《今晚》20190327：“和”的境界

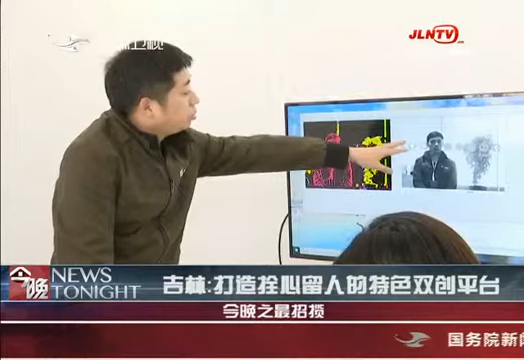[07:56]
给汽车加上一双眼睛使之在行驶过程中一旦遇到障碍物能够主动刹车这个此前只有奔驰